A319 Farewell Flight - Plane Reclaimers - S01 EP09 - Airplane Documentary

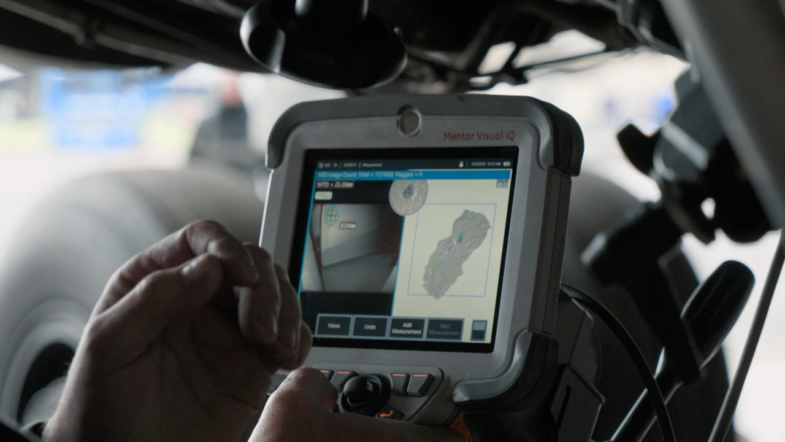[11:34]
There's probably a little bit of a stone which may have passed through the engine,